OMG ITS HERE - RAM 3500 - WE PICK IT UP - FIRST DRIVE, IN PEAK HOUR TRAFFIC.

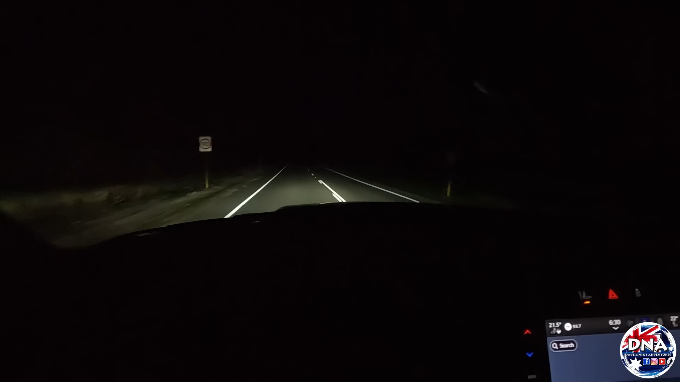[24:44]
That's high beam. That's low beam. We're just discussing whether we need a light bar or... Yeah. Spotties. I'm thinking, yep. Yeah, we're going to need a set of spotties or a light bar or something for it.